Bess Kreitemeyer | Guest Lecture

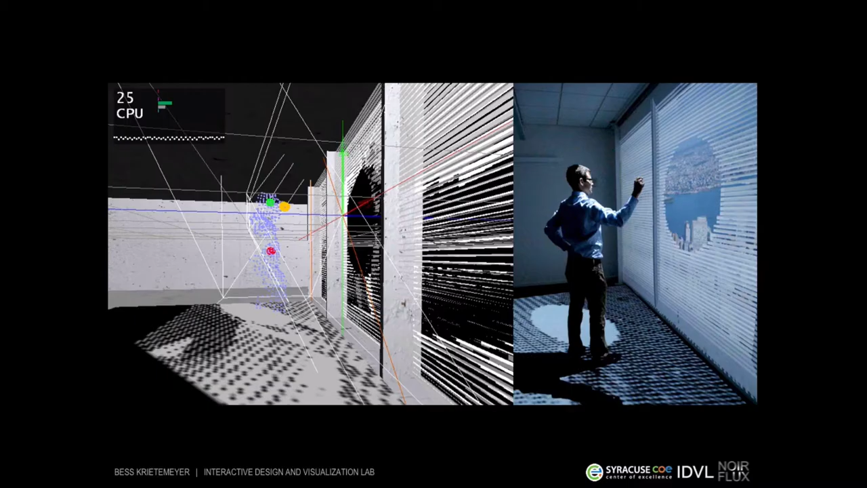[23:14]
So to explain a bit about how it works, the setup is actually quite simple. It involves a vertical screen, a spandex screen that's 10 by 18 feet. There is a rear projector on the back side of the screen. There's a ceiling mounted projector that's giving us the image on the floor. And in this case, we just have one connect sensor that's tracking, as you can see, it's tracking the point cloud data of the user in the space.
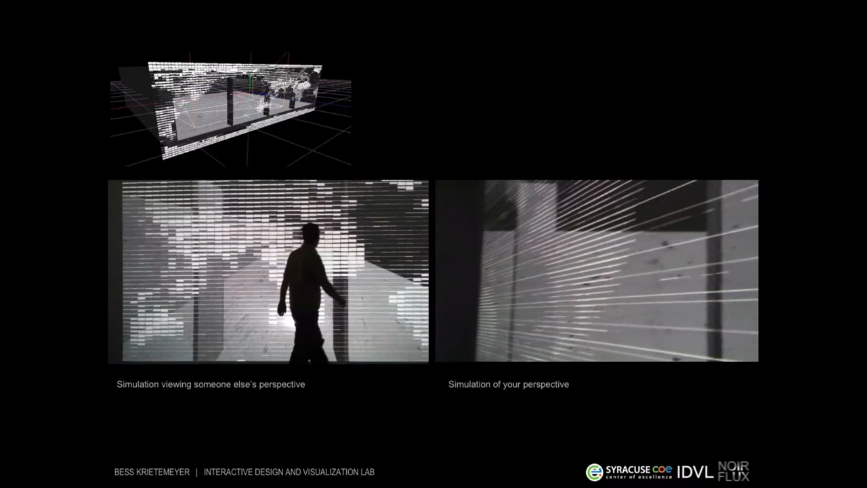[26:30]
I'm taking my kind of camera phone and recording my view of exactly what Lauren's doing. So you can kind of get a sense of how we're using this first-person perspective tracking to give, like,
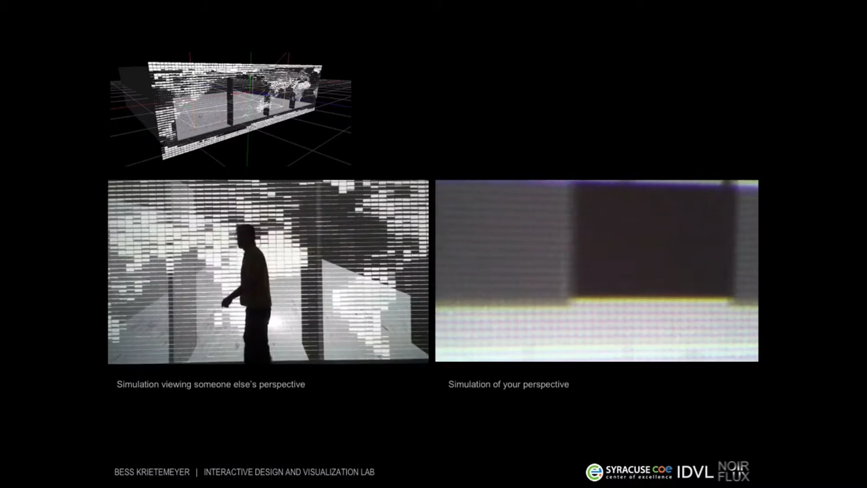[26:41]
a fairly accurate perspective of what it might be like for the viewer.
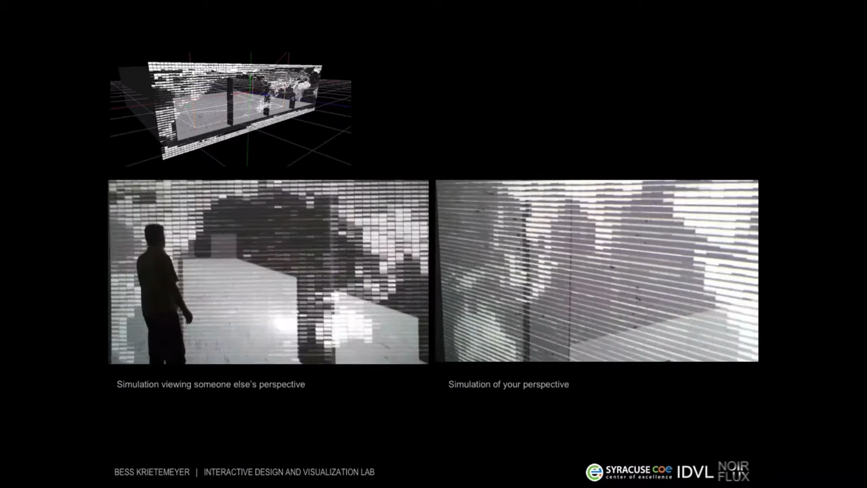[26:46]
So that's my voice in video. So the sensor can track up to six people, which is when it starts to get really interesting, when you start to collide patterns and preferences. And building on the work of NorFlux, we're developing techniques for data collection, where we can actually document these point cloud gestures and record these gestural interactions
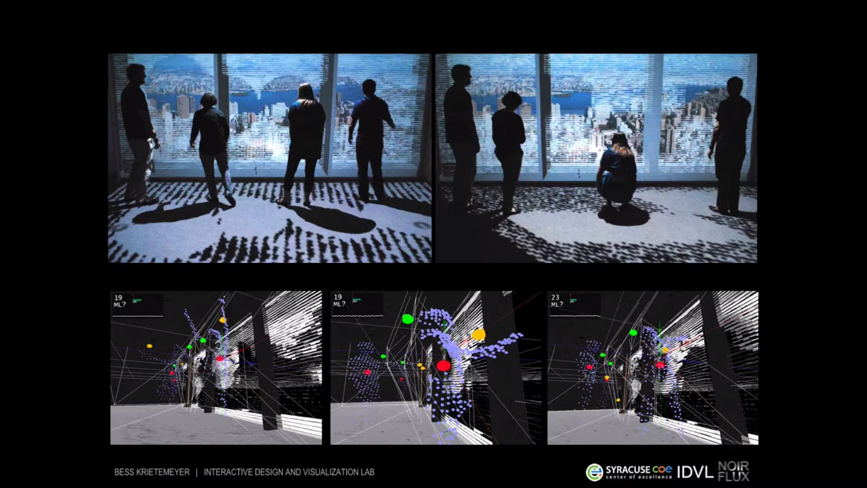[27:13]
in order to analyze the tendencies and the degrees to which people might modify or adapt the facade's behavior. So we can start to understand how these systems negotiate potential conflicts between groups of users and demands.